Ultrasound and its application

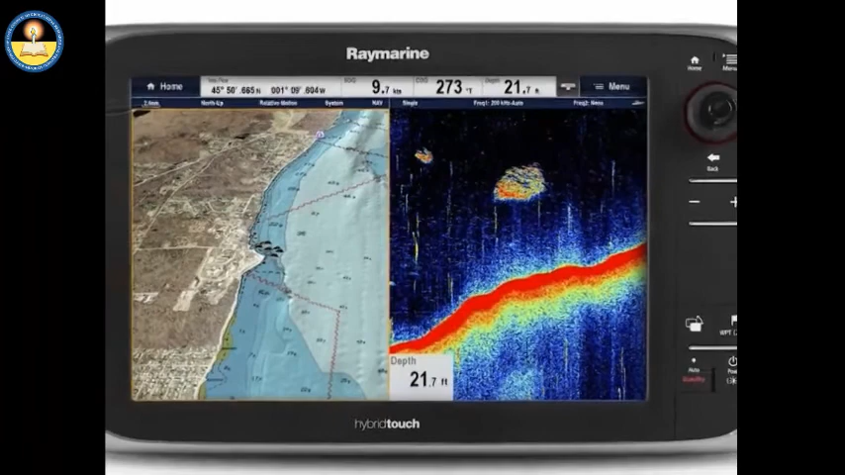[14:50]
On screen: depth 21.7 ft, speed 9.7 kn
Ultrasound is also used to measure the depth of seas or oceans and to locate underwater objects like shoals of fish,